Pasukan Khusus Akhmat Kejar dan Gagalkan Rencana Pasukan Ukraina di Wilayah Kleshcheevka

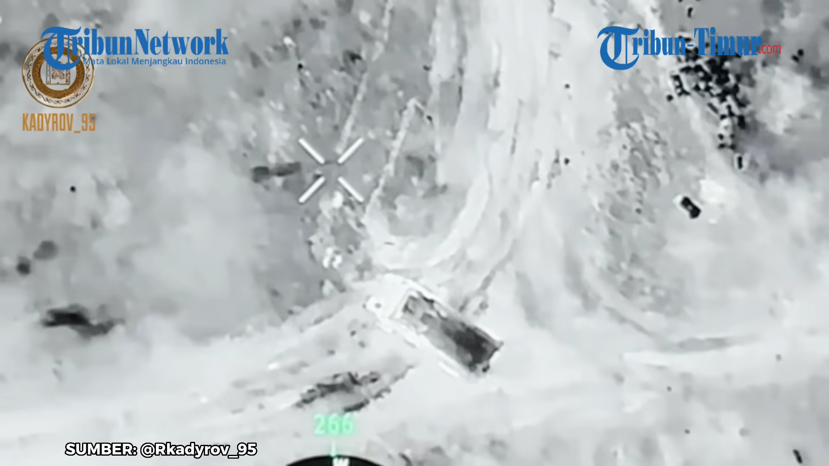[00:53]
Pekerjaannya memang bukan yang termudah, tetapi hasilnya sepadan dengan usaha.
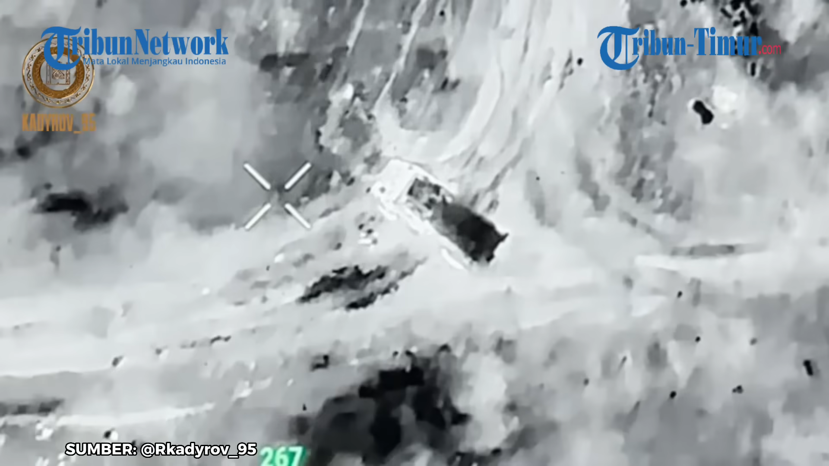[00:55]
Musuh disamarkan secara profesional. Di mana sebelumnya, musuh berusaha dengan segala cara untuk mendekati Klischevka,
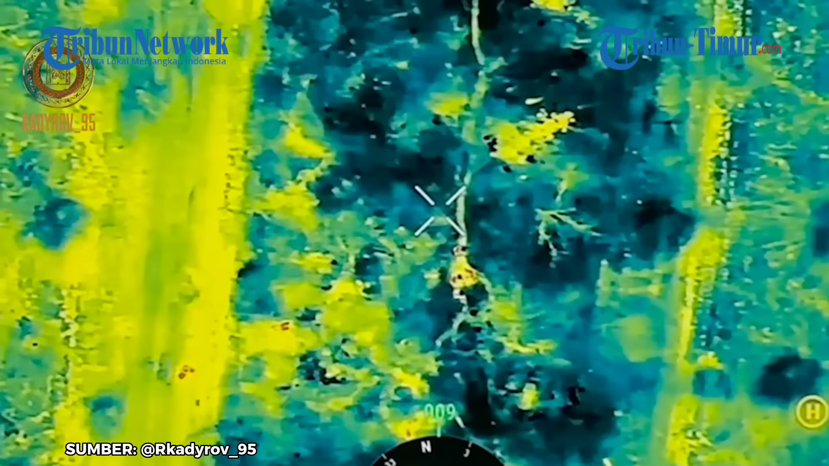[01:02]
menyadari kepentingan strategisnya untuk seluruh arah Bakhmut. Namun semua upayanya sia-sia, imbas dari aksi perlawanan para prajurit Chechnya.